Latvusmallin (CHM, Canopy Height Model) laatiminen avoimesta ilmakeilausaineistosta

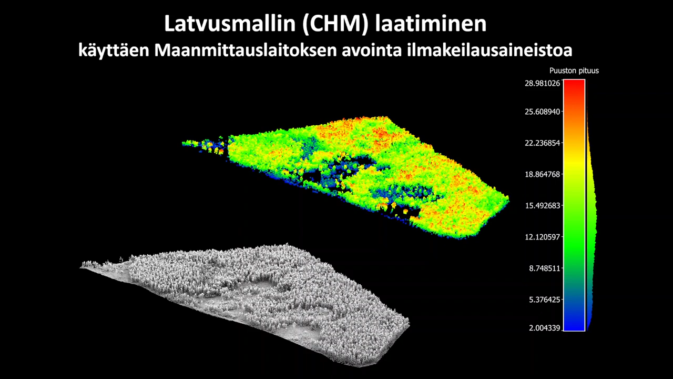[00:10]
Tervehdys. Tällä videolla mä laadin latvusmallin, kanapihight-modellin, ja teen sen nyt perustuen tuohon maanmittauslaitoksen avoimeen ilmakeeloosaineistoon, ja käytän tässä hyväksi myös avoimen lähdekoodin CloudCompare-ohjelmistoon.
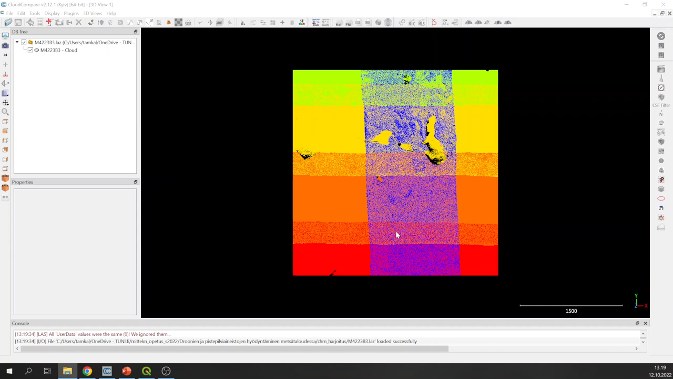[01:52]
Tuo pistepilviaineiston lisäksi tuodaan kiinteistörajat, hyödynnetään niitä tuossa.
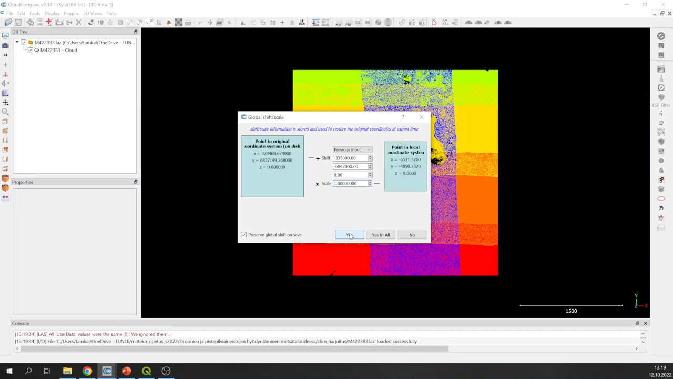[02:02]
Meillä on siellä yksi metsätila, jota me tarkemmin tässä harjoituksessa tutkitaan.
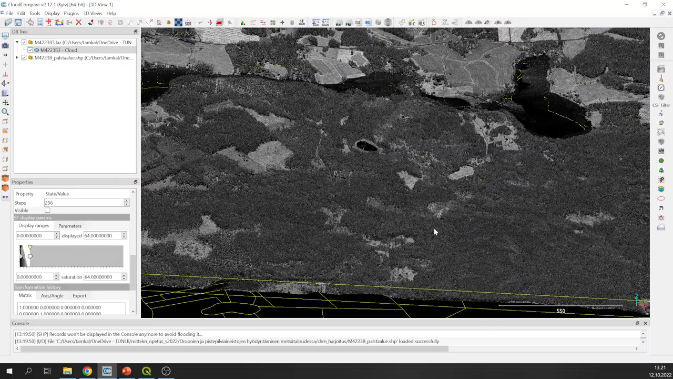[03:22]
Nähdään, tässä on metsäinen alue ja sitten siellä on jonkun verran peltoa tuolla joissakin osissa karttalehteen.
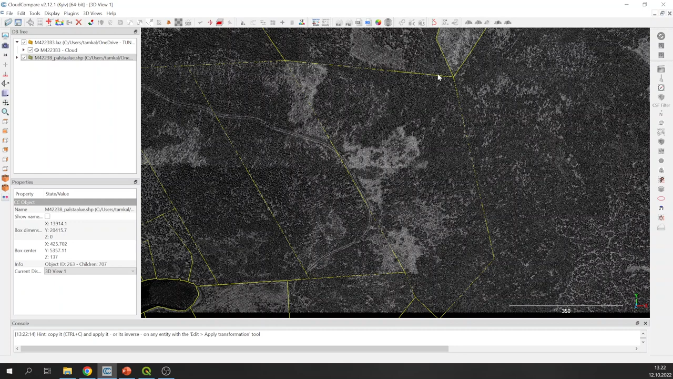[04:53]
Täältä tuolta sammutetaan tuo pistepilvin hetkeksi tuosta pois.
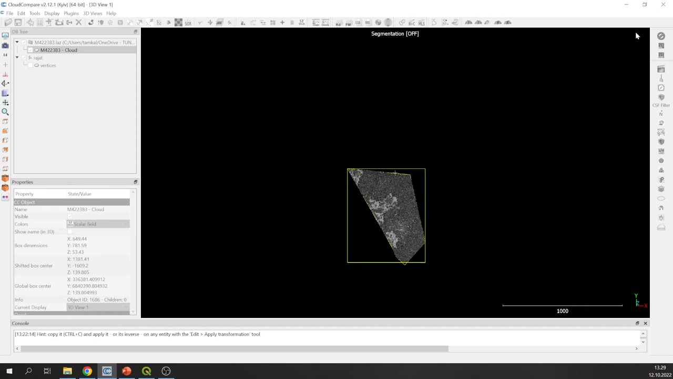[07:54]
Jos me haluttaisiin jättää se jäljelle jääväkin osa tuosta talteen, niin sitten se on tuo oikein merkki tuossa tovihreä. Nyt meillä on täällä kutakuinkin tuon kiinteistön alalla oleva pistepilviaineisto. Siellä on ihan pieni alue tuolla. Osuu toiselle karttalehdelle, mutta ei anneta sen nyt häiritä tässä harjoituksessa. Että jos haluaisi täydellisemmän aineisto, niin sitten lataisi vielä toisen karttalehden tähän. Ja leikkaisiin sieltä tuon pienen puuttuva osa.
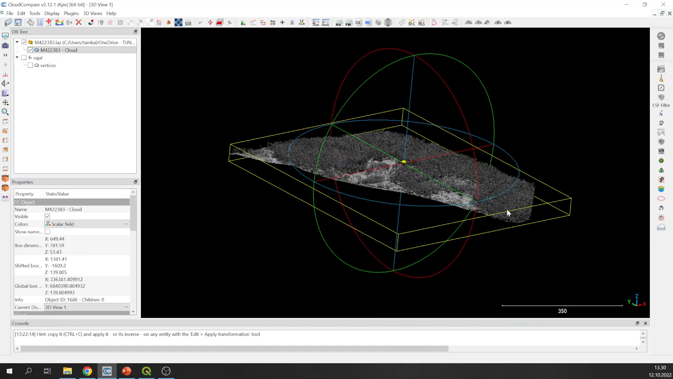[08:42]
Me nähdään tosiaan, että se on ihan metsätila, jossa ei ole mitään muuta kuin metsää.
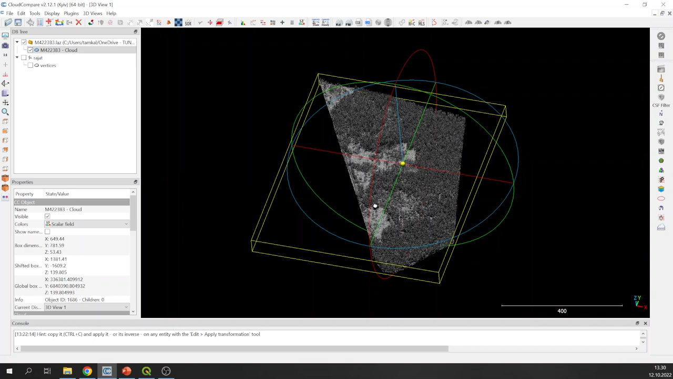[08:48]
Meitä kiinnostaa nyt se latvusmalli, eli puuston pituusmalli. Ja miten me siihen päästään, niin meidän pitäisi saada eroteltua ensin tästä aineistosta maanpintapisteet. Ja sen jälkeen ne puuston pisteet.
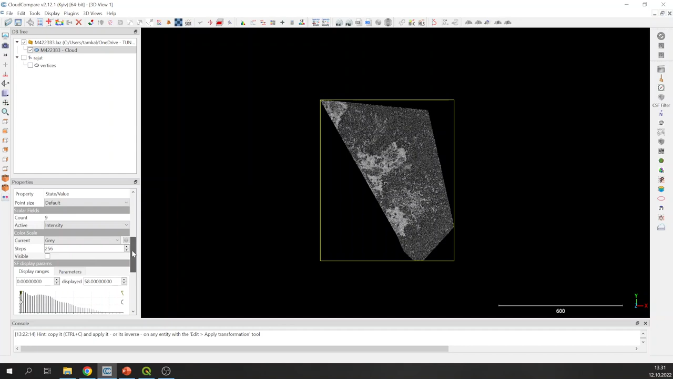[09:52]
Ja miten se tehdään, niin vaihdetaan ensin skalaadikentäksi, eli parametriksi, jota tutkitaan, niin täältä valikosta klassifikationi luokittelu. Ja me nähdään, että siellä on nyt käytössä 13 luokkaa, joista tässä aineistossa nyt sitten todellisuudessa ei ole kuin pisteitä, kun neljässä luokassa. Eli siellä on ykkönen, kakkonen, kolmonen ja kolmetoista.
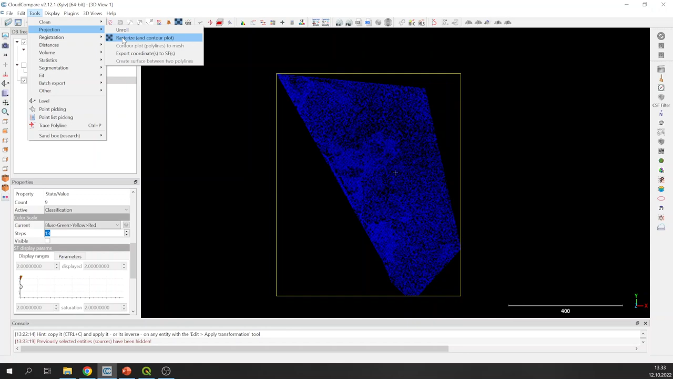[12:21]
Ja se voisi olla järkevää, että me vakioitaisiin vähän tuota pisten väliä. Se me tehdään täältä Tools-valikosta, Projection Rasterize-työkalu. Avaamalla sen, niin aukeaa tällainen uusi ikkuna tähän.
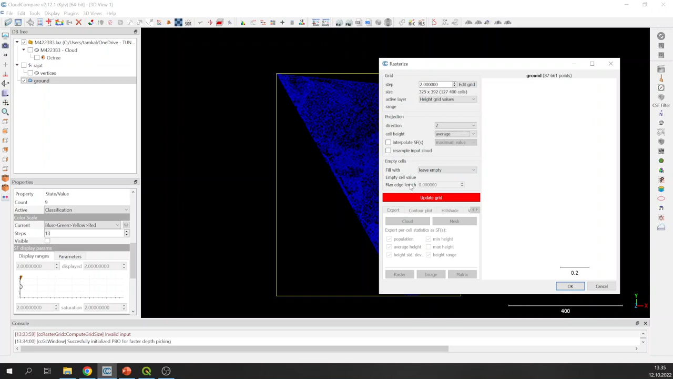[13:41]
Jätetään nyt sitten, jos siellä osuu tyhjiä soluja sinne, niin ettei ole yhtään pistettä, niin jätetään ne vielä ensimmäisellä kerralla tyhjäksi. Ja tuolta punaisesta Update Grid-painikkeesta, niin ohjelma laatii sen uuden pistepilven. Sitä voit zoomata hiiren rullalla tässä oikealla näkee, että siellä on tosiaan näitä tyhjiä soluja joukossa. Nyt me ehkä halutaan, että me täytetään myös ne, että tästä tuli sehe,
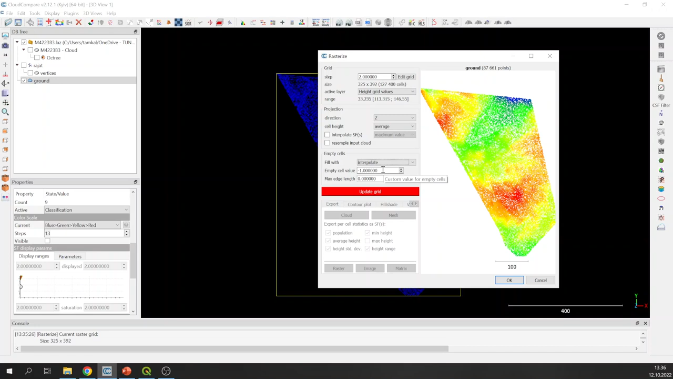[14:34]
Sitten ulkopuolisiin soluihin, jotka tässä nyt jää, niin sitten voidaan asettaa arvoja. Nyt mä oon käyttänyt tässä miinus ykköstä. Kohta selviää miksi.
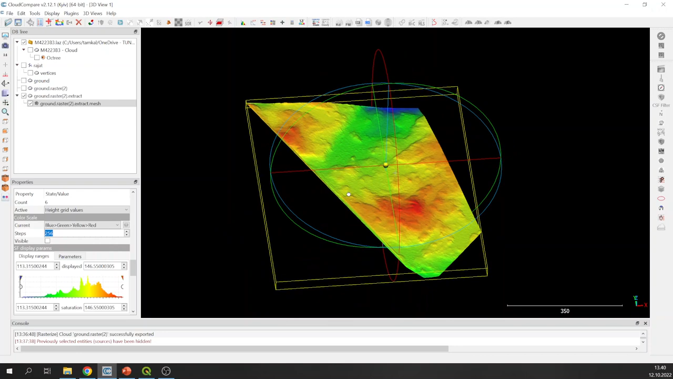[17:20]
No, tuolla on nyt joitakin virhepisteitä tuolla alueen reunalla. Me voidaan sitten tarvittaessa tätä, editoida tätä Mesh-mallia vielä, vaikka noiden kiinteistörajojen avulla. Jos me halutaan vielä tarkentaa tuota.